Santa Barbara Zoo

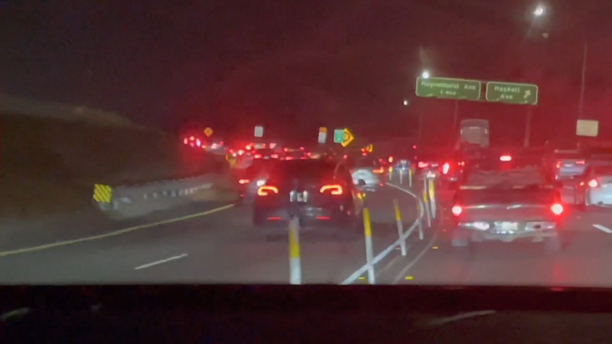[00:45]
ट्राफिक है तोड़ा सा क्योंकि इस लॉंग वीकल अधर हम